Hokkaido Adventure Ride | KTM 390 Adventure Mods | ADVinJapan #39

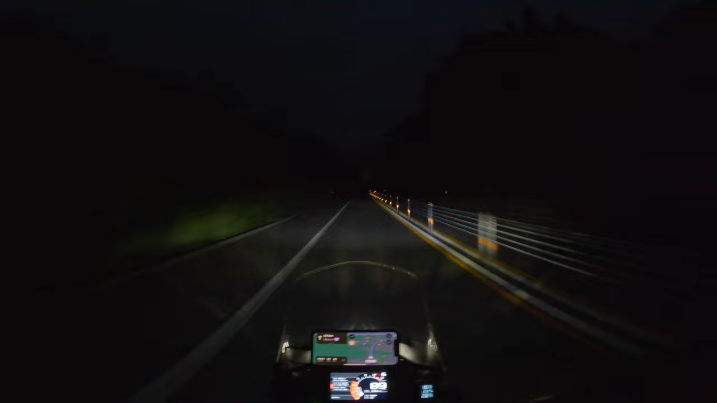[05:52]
It just spreads that light out. I can see much further to my left and to my right and a little bit better in front of me too as well. I felt like I needed something extra, especially with this little grille up front to protect my headlight.